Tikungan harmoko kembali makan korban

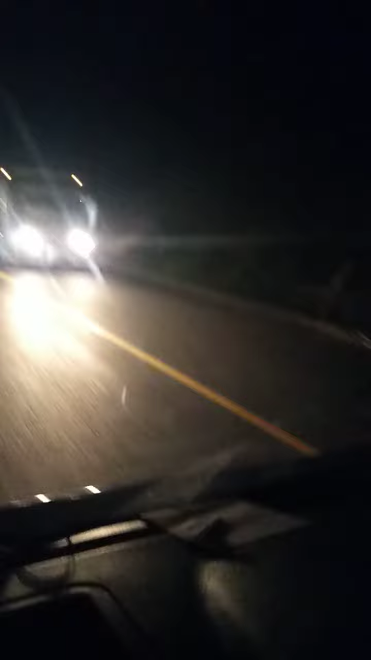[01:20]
Mobil NPN ini guys Untuk para penumpang yang masih pada Baru terjadi